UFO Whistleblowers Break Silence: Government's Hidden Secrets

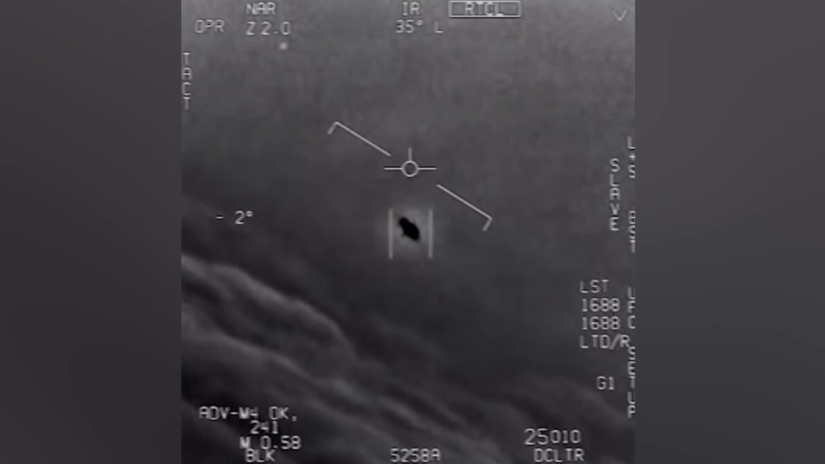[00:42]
Other videos show UFOs flying at insane speeds that are thought to be humanly impossible.
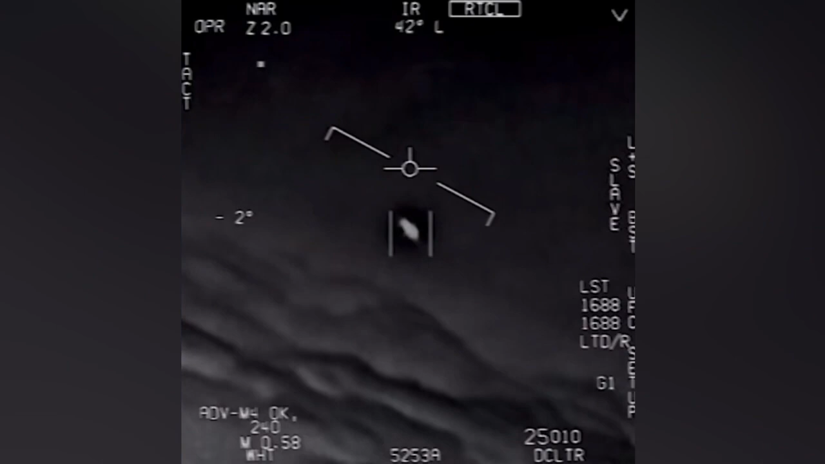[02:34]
He estimated that it was about 15 feet in diameter, and this object split right between his fighter jet and his accompanying pilot's jet.
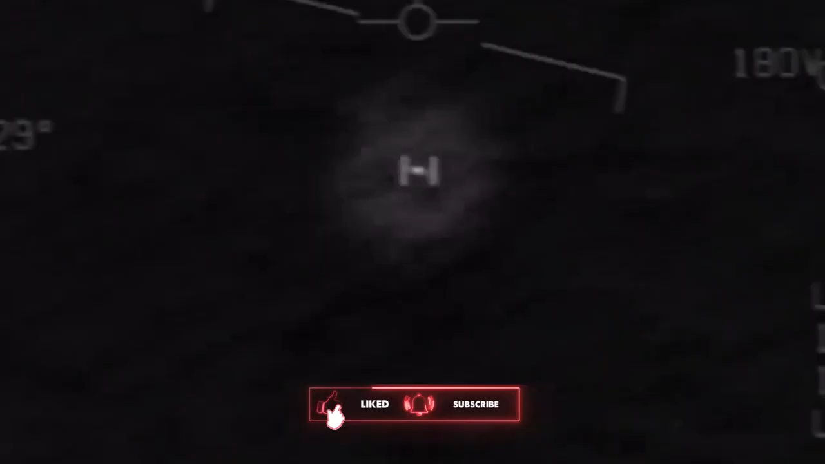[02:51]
These videos show oddly shaped objects that are moving at incredible speeds,
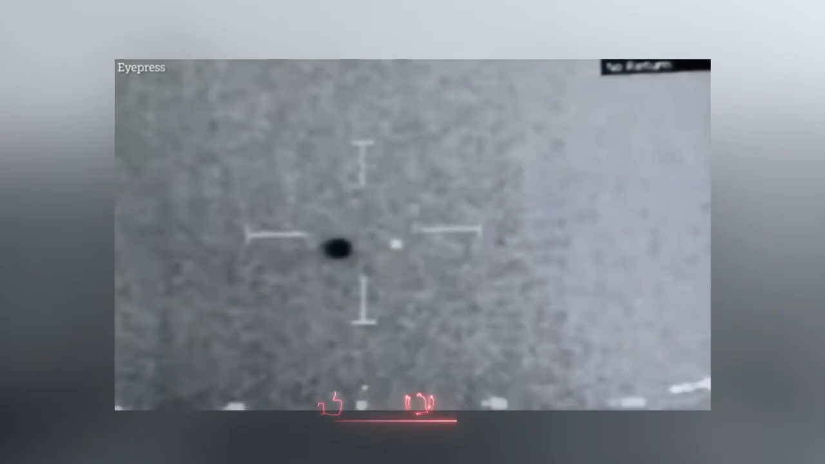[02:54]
rotating slowly,
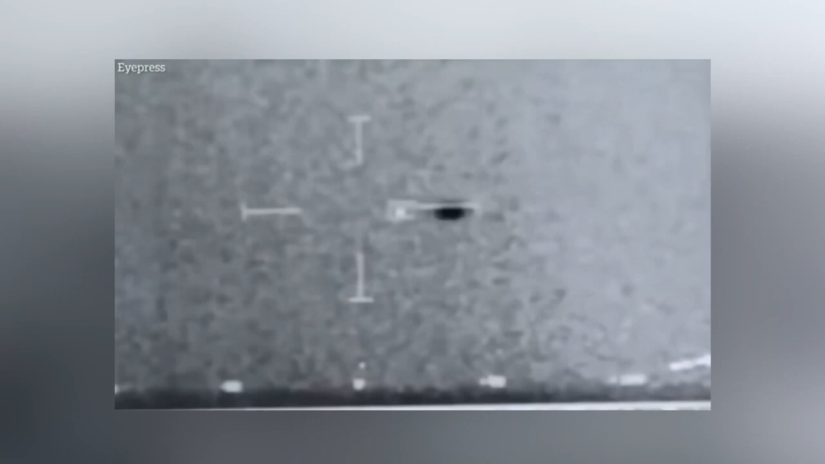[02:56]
or performing maneuvers that are impossible with current U.S.
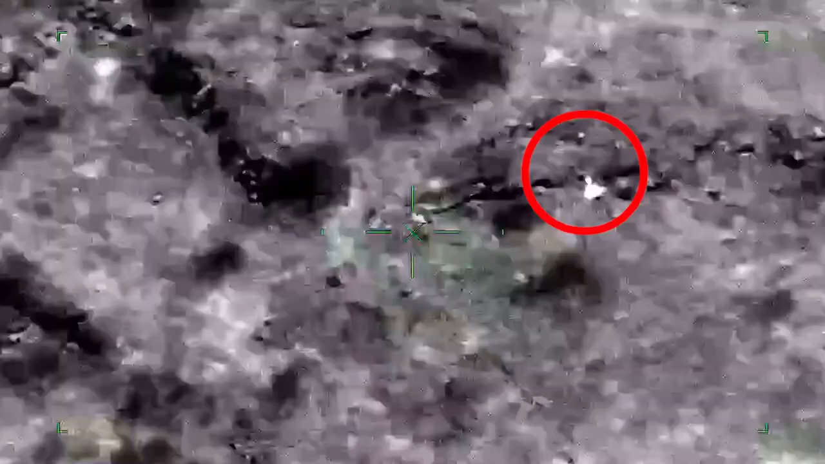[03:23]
These are captured by infrared cameras, tracking the UFOs across the sky, like these videos here.
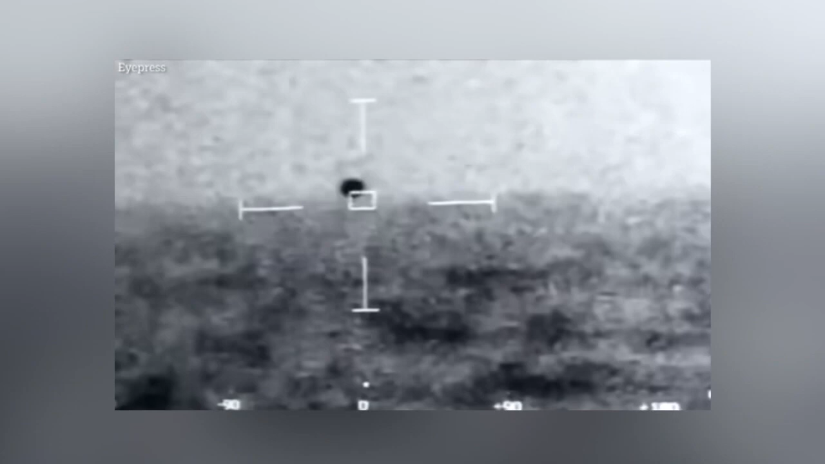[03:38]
Another recording from 2013 shows an object traveling fast, going in and out of water seemingly without losing any speed,
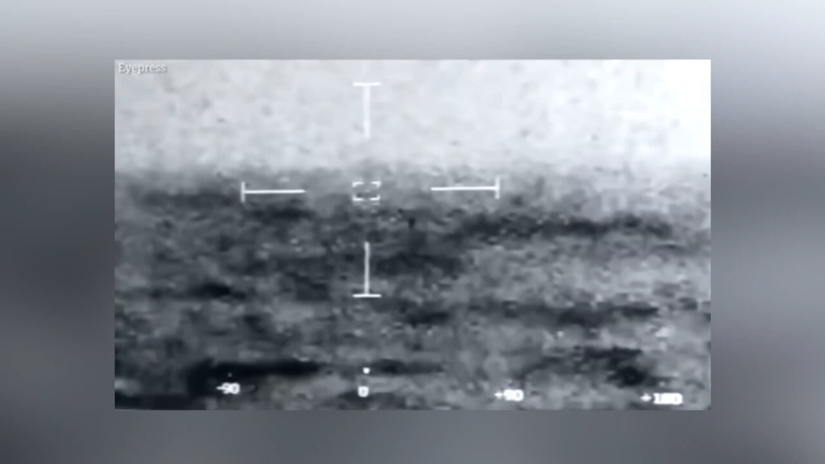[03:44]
and then splitting into two over the coast of Puerto Rico.
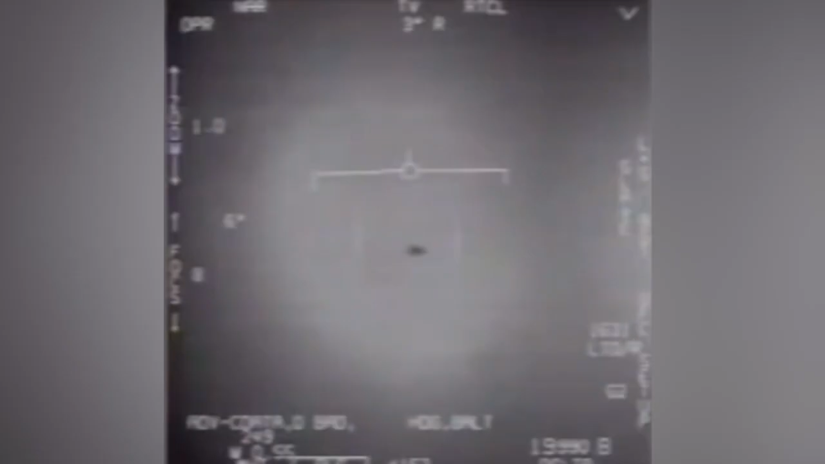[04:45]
Interestingly enough, some reports describe the UFO they saw as a tic-tac-shaped,
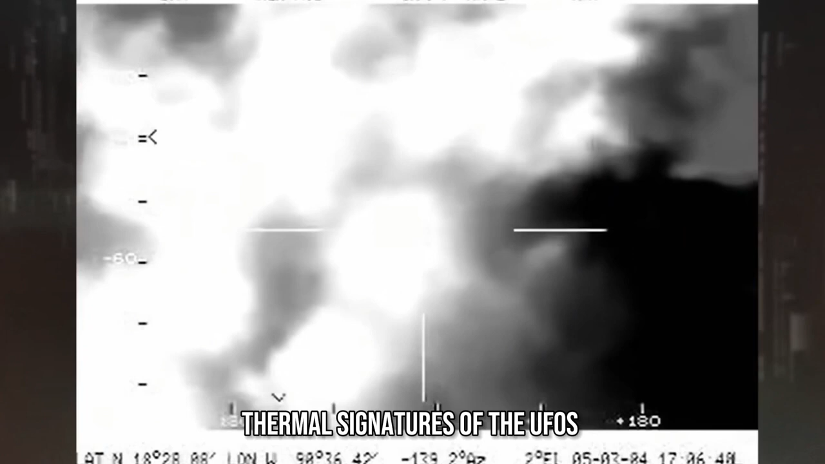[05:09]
Thermal signatures of the UFOs include the emission of short-wave or medium-wave infrared light, which is actually invisible to the naked eye.